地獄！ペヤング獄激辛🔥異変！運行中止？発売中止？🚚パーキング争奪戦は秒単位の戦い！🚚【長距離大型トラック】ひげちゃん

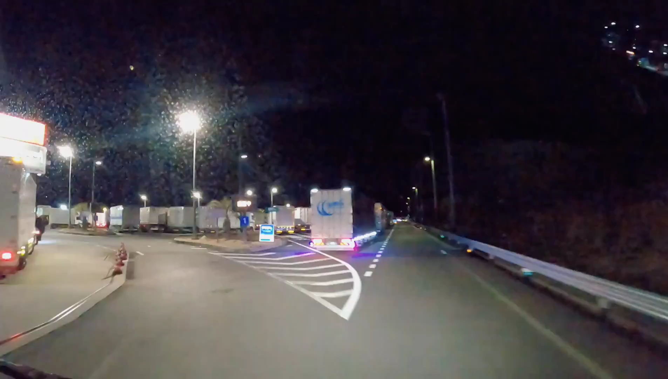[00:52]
はい、というわけでね、今日はまあ休憩するところあんま決めてなかったんで、まあ早めでもいいかなと思いまして、浜松ね、浜松の方で一回泊まろうかなと思いまして入ってみました。さあ、空いてるかな？どうでしょう？
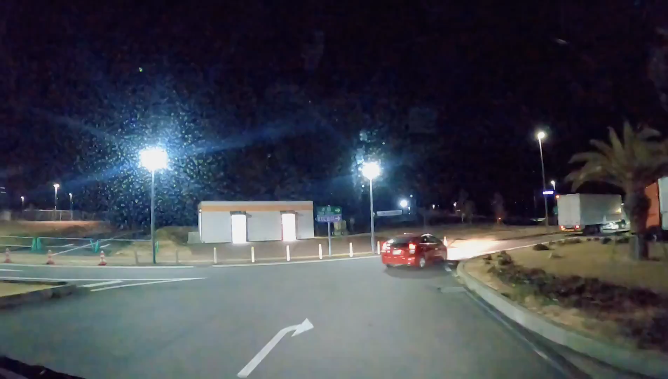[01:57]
いやー、パーキング争奪戦は大変や。
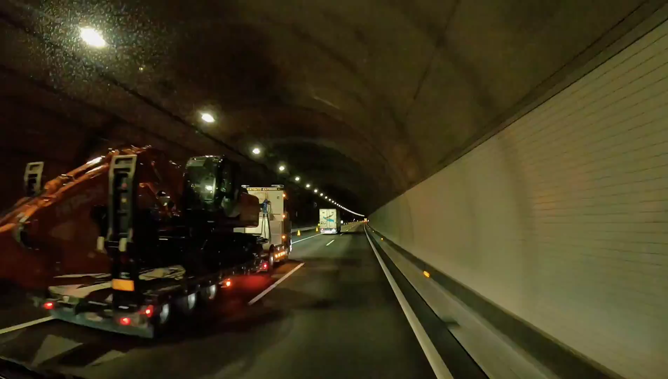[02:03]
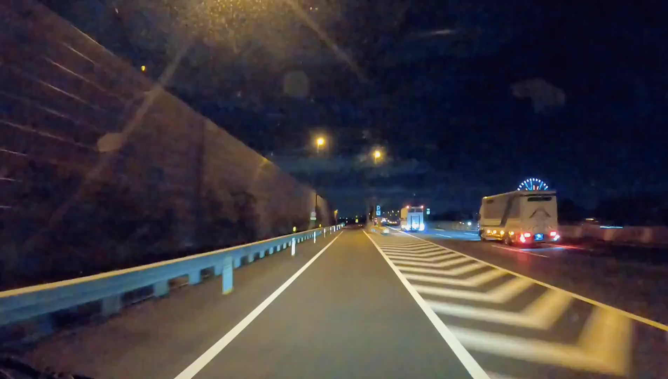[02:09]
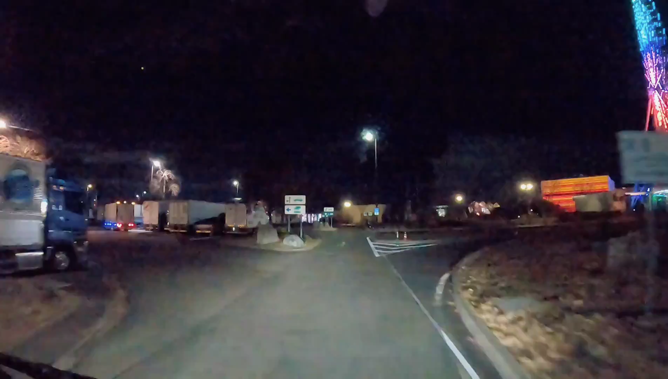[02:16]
空いてるような感じですね。言うても、 おら、ほんまに空いてるわ。
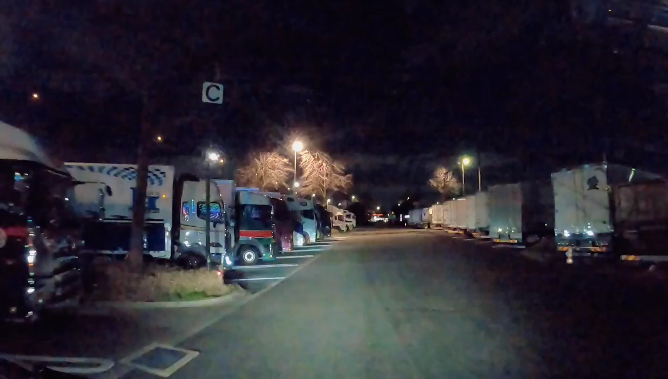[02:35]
いやー、いいね。期待してないけど空いてるな。